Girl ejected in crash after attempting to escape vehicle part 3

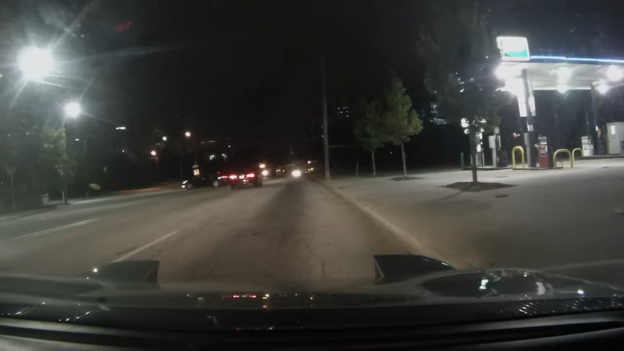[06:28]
We don't need an ambulance. He just did a U-turn on Light Hall. We're going to get it back down. He turns up again. He turns up again. He turns up again. He keeps popping up so he can't drive him very far. He has to stop and close it. All right, we're at the corner of Light Hall and McDaniel.
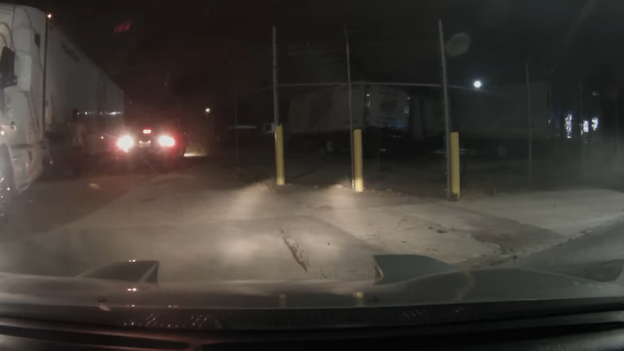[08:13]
It's not a complex. It's like a business move because I don't want you talking to him. He just backed out onto White Hall. He's going north again. He's going north on the street. He's making a right on the street sign here. I see the street sign.
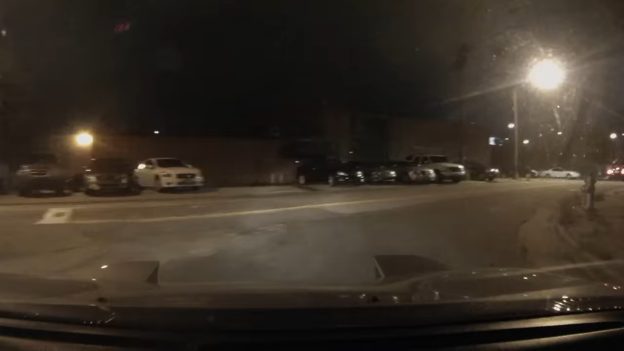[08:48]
I see the street sign. He's going north on the street sign. He's going north on the street sign.
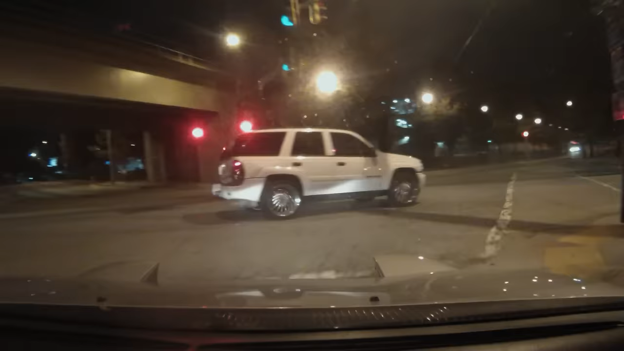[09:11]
Black male, probably close to 30 years old, the passenger was a white female, I'm not sure of an age, he just made a right on to Gornet, he's having to stop again to put his hood up,
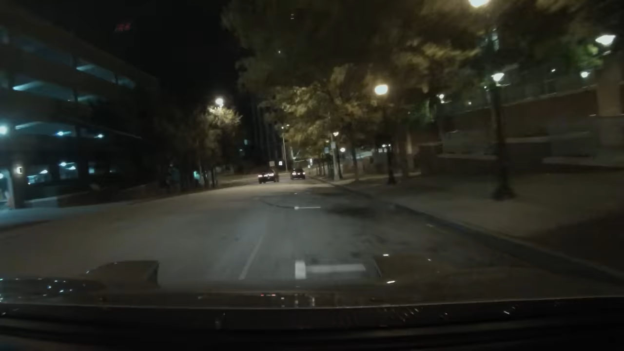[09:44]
making it left on to Central, making it right on the Trinity, we're at Trinity in Washington right now, we're at a stoplight, probably running,
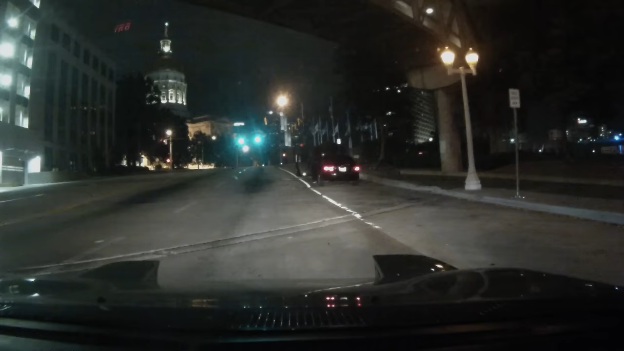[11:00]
Yes, you made a left on the capital. Let me just start to close this hood again. Ready to take off again. Yeah, I already gave it to her. We're making a right on the Martin Luther King. We just made a right on the Martin Luther King.
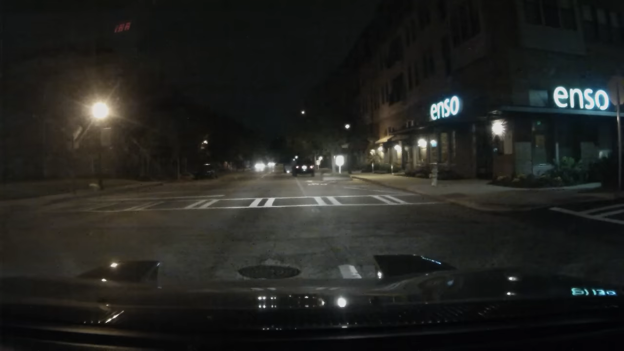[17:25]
And we're on, uh, on Kennedy, it looks like. What is this? No, Kennedy.